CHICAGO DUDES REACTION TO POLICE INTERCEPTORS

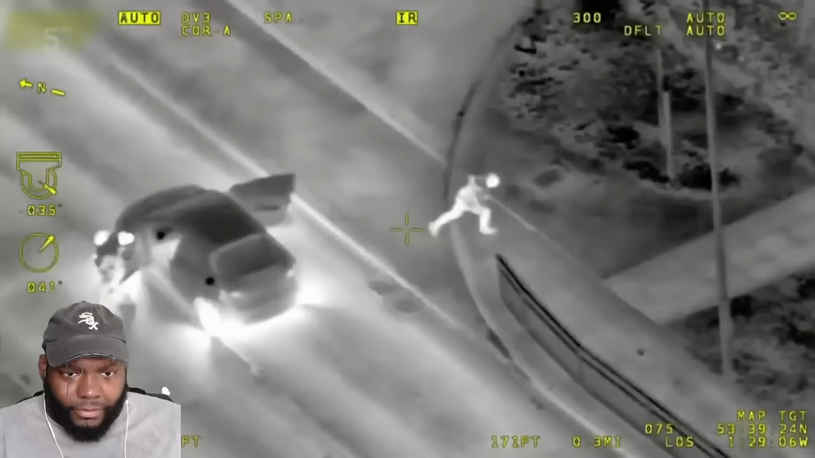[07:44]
The chopper can only chase one person. Somebody's getting away. The fleet-footed driver scales a high fence and legs it into school playing fields.
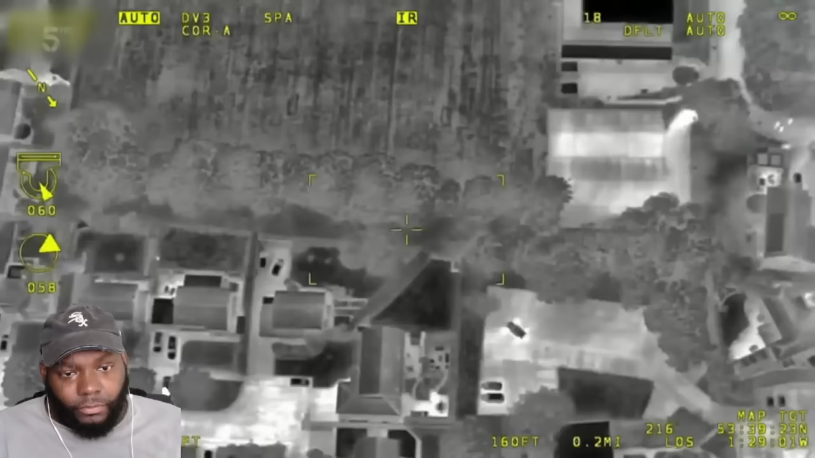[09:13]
The second guy's been over the 6 foot fence in front of me.
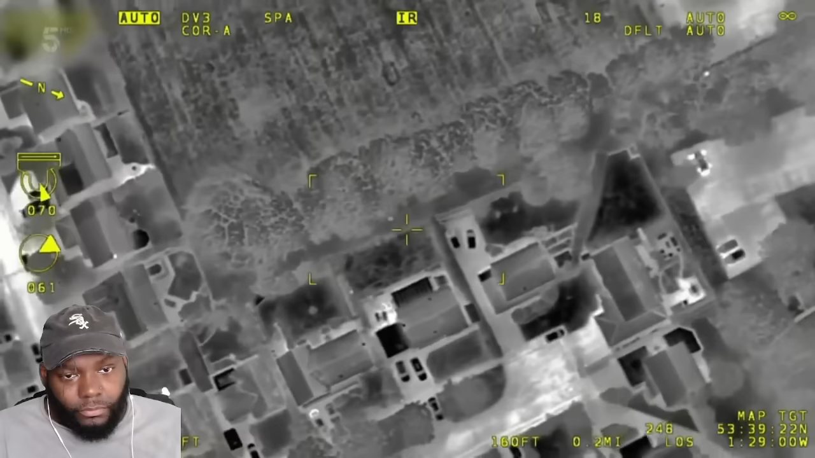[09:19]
The driver has gone to ground.
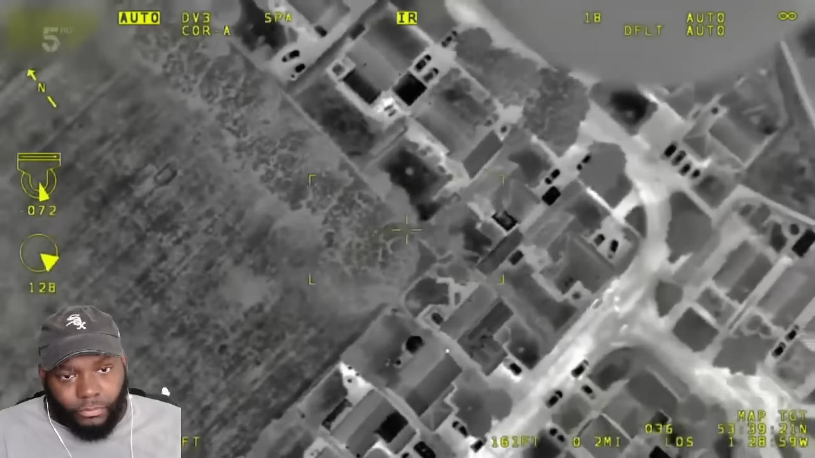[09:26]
3-1 there, yep, we followed that one, we lost him on the trees. Perfect, don't move. How do we get over this fence? Get up. Can you get over?
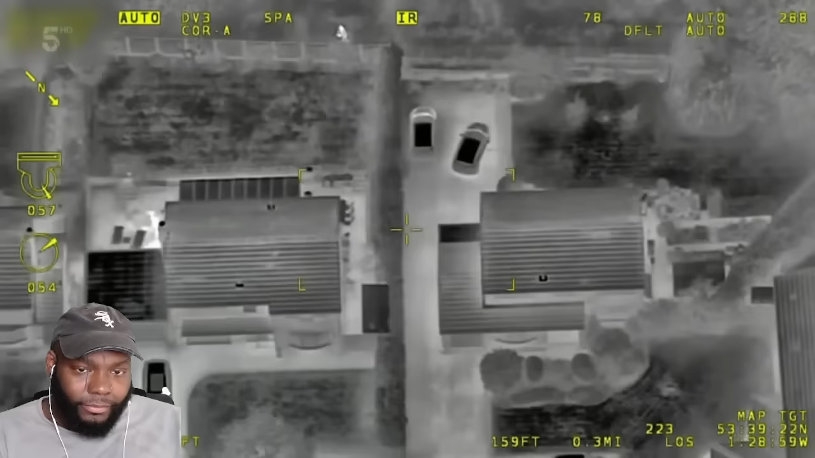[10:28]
Big dogs on the hunt. Keep going right then. Yeah, keep going that way. The trees and that sort of shrubbery is where we've lost him. We can't see into those trees, so he's around that area somewhere.
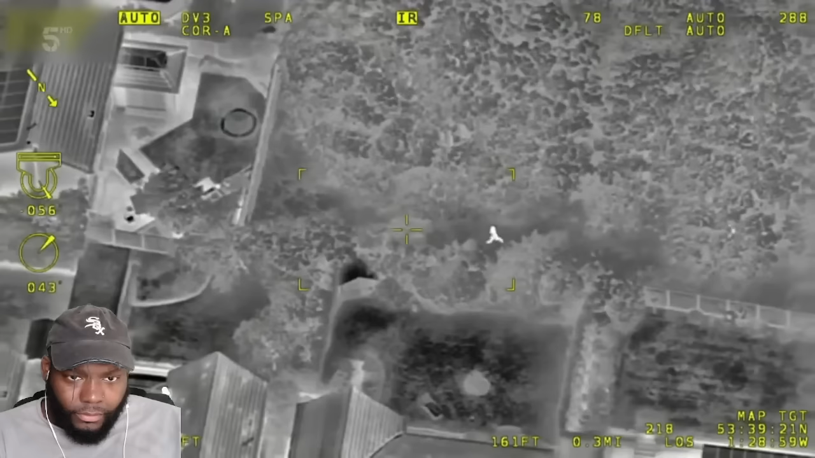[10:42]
Lost him in those trees. There. Where? They've spotted him. Stay there, fella. All right, put your dog on your back. And we'll get the dog out. Jig is up.